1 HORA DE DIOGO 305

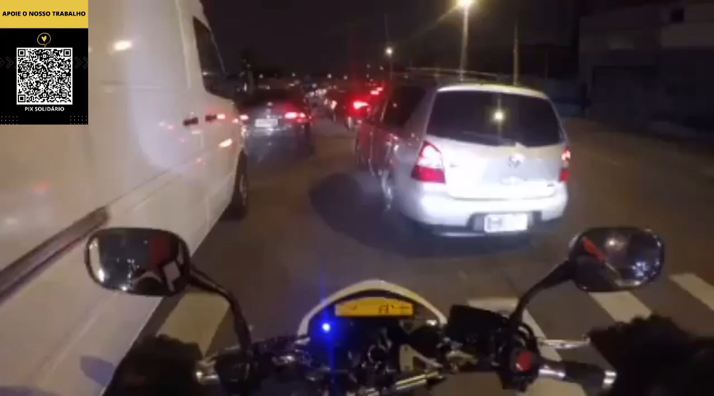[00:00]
polícia ali, hein, cara? E aí, galera? Puta, deu uma travada aqui agora. Parece que vamos tomar um enquadro, hein?
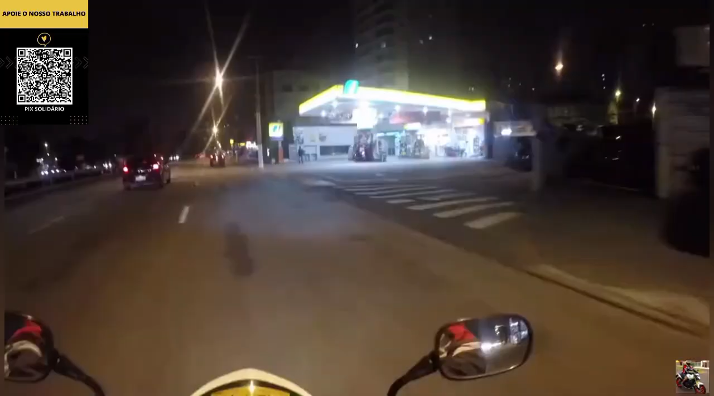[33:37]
Chegando mais um aqui, rapaziada. Vamos ver qual vai ser a reação dos caras.